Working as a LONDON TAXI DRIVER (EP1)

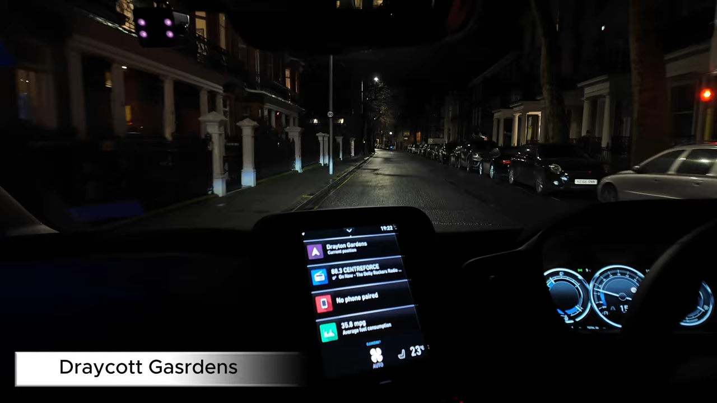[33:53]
So as we go to drop our customer off here, I do stop the meter.
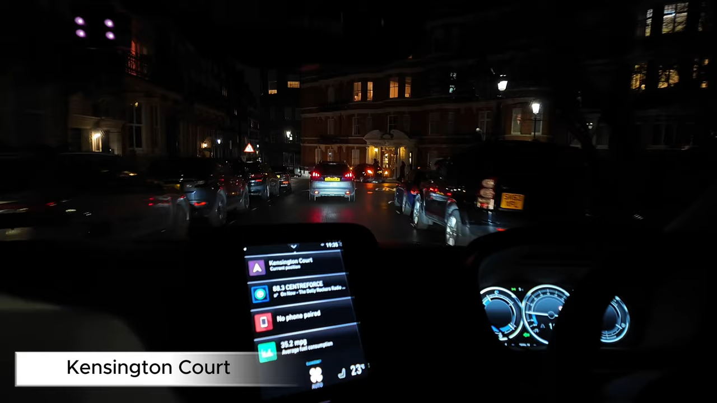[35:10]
So we drop our customer off here and then decide to go back around Kensington Court towards the Albert Hall.
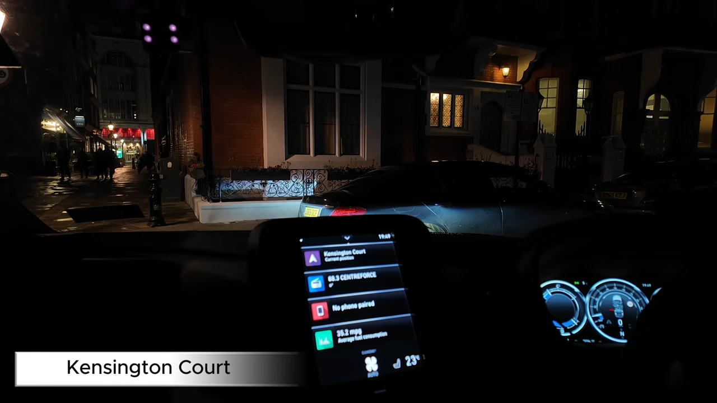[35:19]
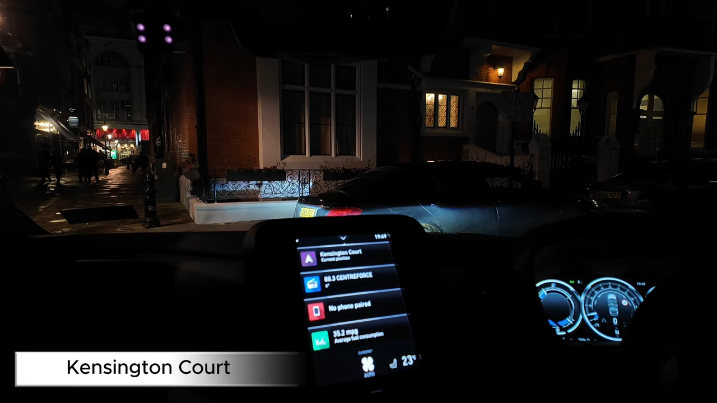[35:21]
It pays off instantly as we go around the corner, a hand goes up. Another customer jumps on board and wants Davis Street, just by a Bacchanalia restaurant. So we leave by Kensington Court, get the left and then the right onto Kensington Road. And we decide just to follow it all the way ahead. So we go Kensington Road past the Albert Hall, forward Kensington Road onto Knightsbridge, and then we'll just use the Piccadilly underpass. This time of the evening it should be pretty clear, or at least for the next hour or so anyway.
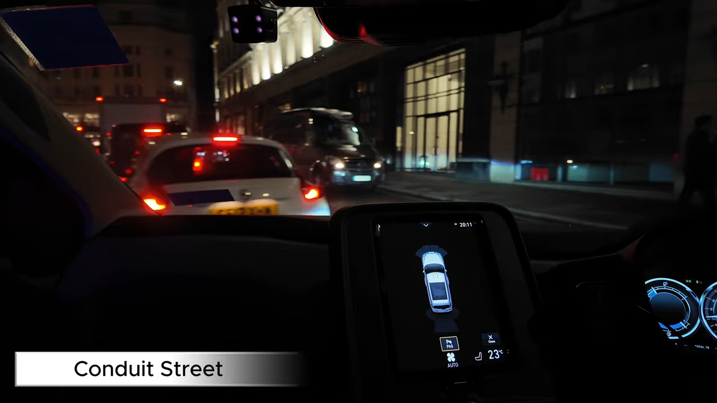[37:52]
Nice, we drive around for a while without getting any fares, then we get a hand on Conduit Street from the doorman of Sketch. A couple jump on board and they want to head to Portobello Road. So we do a quick U-turn on Conduit Street, and then we decide it's probably going to be better to use Davies Street, Binney Street, and then get ourselves out onto Oxford Street.
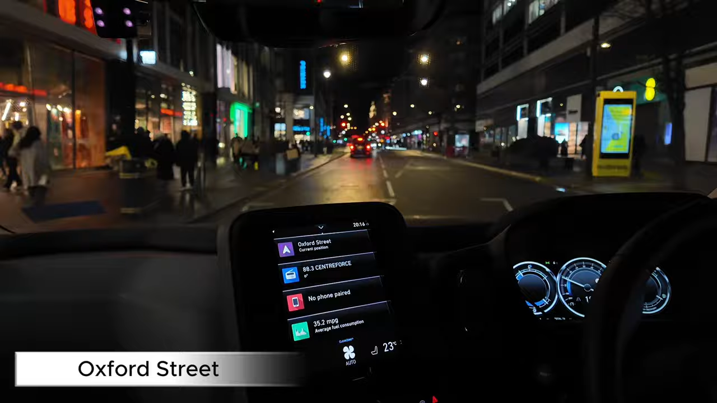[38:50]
We're going to go left Park Lane, right Cumberland Gate and then get left onto Bayswater Road. This will take us all the way down to Notting Hill Gate, where we'll be able to do the right onto Pembridge Road and then left onto Portobello Road.
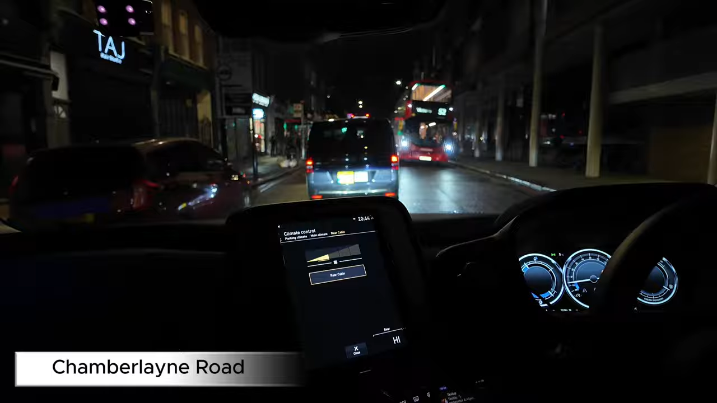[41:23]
So as we come up Chamberlain Road here, customer in the back has a little bit of a panic because in the daytime you're not allowed to turn right there onto Harvest Road. Fortunately in the evening, the no right turn light is not on, so we are able to do the right onto Harvest Road and then go forward Bronsbury Road and then set a customer down on the left hand side.
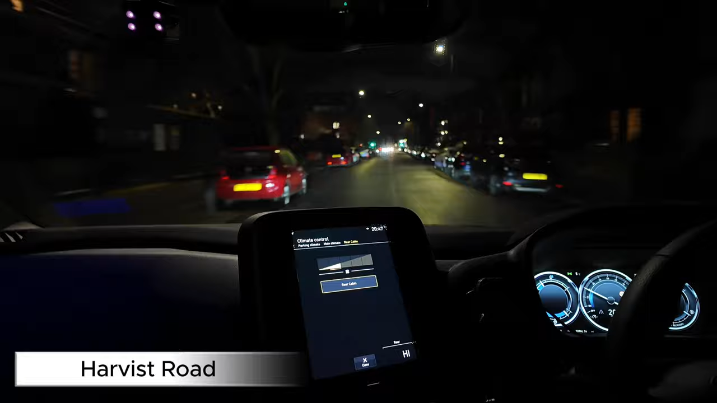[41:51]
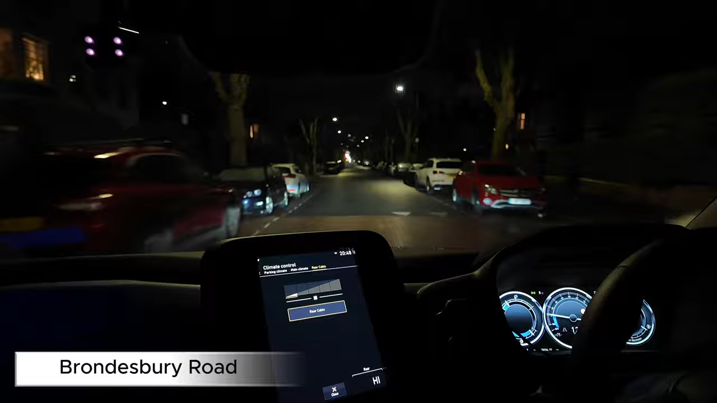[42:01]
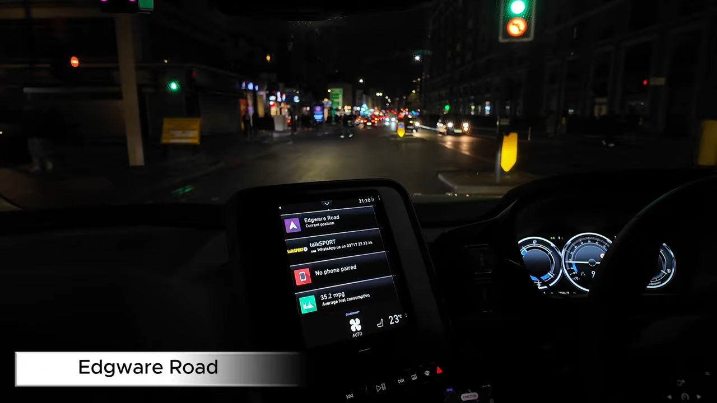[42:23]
So after dropping our customer off here, we head back towards the Edgware Road, where our luck pays off straight away, as we get hailed by a gentleman on our left hand side here.
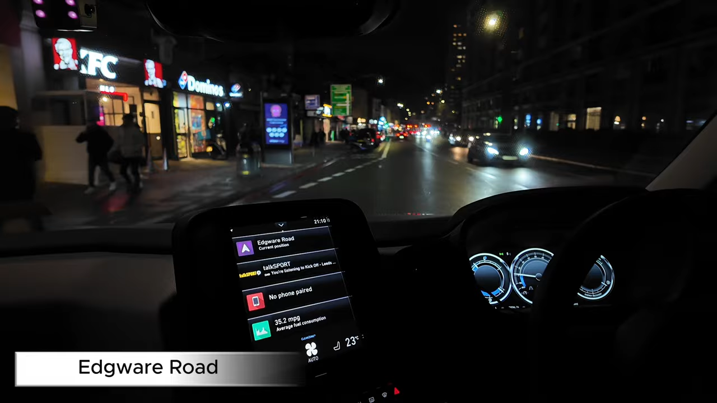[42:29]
He wants to go to the Victoria Casino. It's on Harrowby Street.
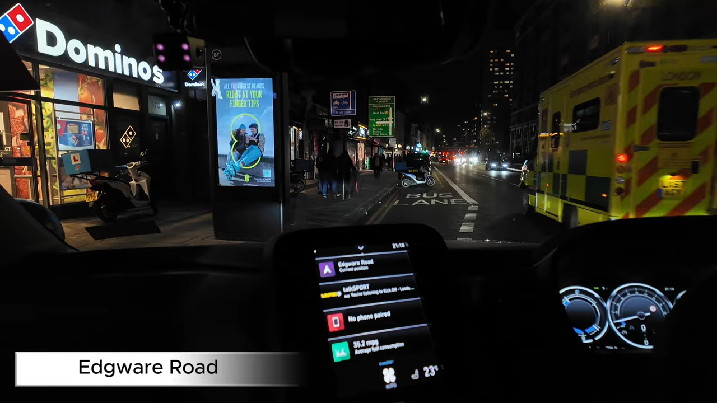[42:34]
It's another nice, quick, easy job, straight down Edgware Road, and then a left past the little Victoria Casino, onto Harrowby Street, and then the casino will be on our left hand side.
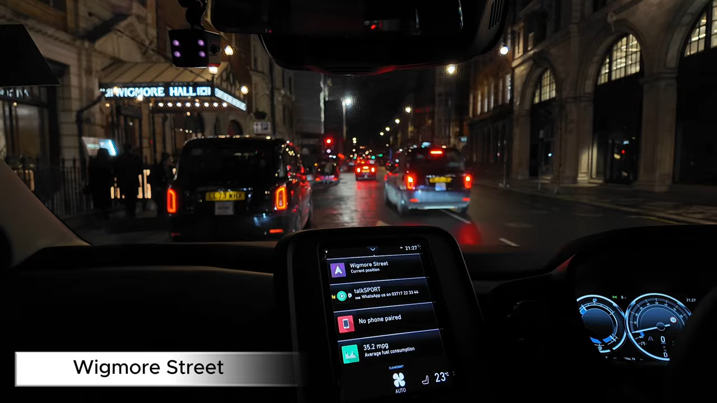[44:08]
we get a message on one of the group chats that Wigmore Hall and Wigmore Street has burst.
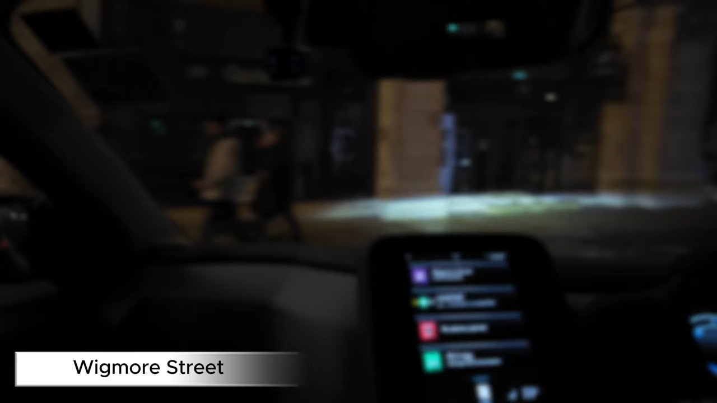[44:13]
That time of the evening when I'm looking for a job east so I can head home. So we head to Wigmore Street, pick a couple up opposite Wigmore Hall, who inform me they want to go to Lambeth Palace and then further on down to Putney. It's the exact opposite direction to the way I want to go. But with a smile on my face, we pick them up and we get them on our way.
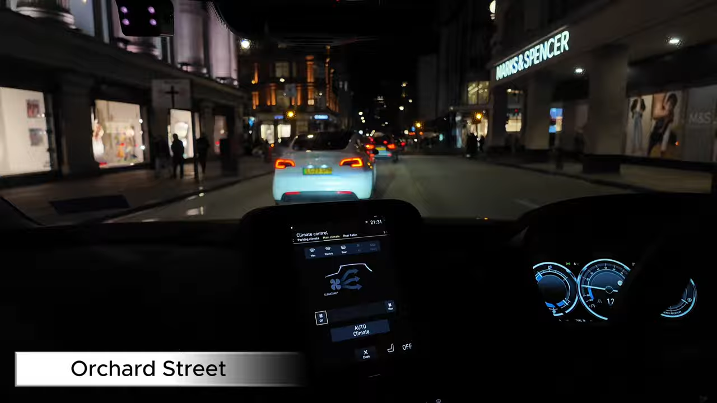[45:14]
Get the right at Rocker Mayfair onto Green Street. At the top we'll do the left onto Park Lane. Go around Hyde Park Corner and Duke of Wellington Place. Pick up Grosvenor Place.
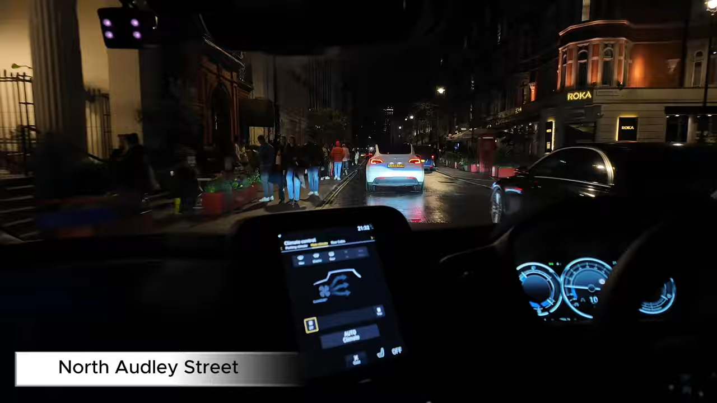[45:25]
And then we'll get down Bressenden Place, left Victoria Street,
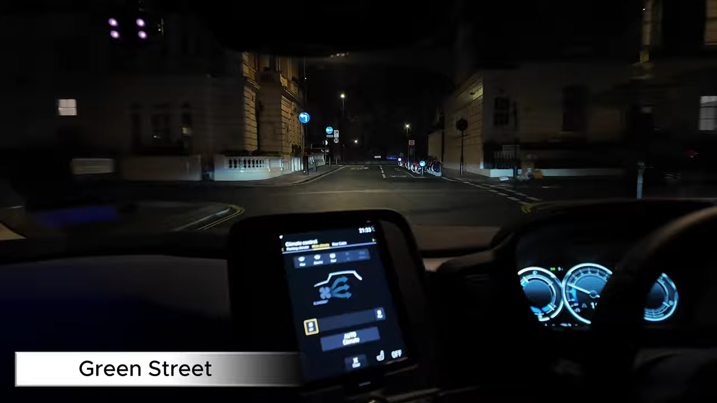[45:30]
and right onto Thurlaby Street, wiggle ourselves around Vincent Square, get ourselves past the Iron Lung, and then over Lambeth Bridge, where we can set our customers down.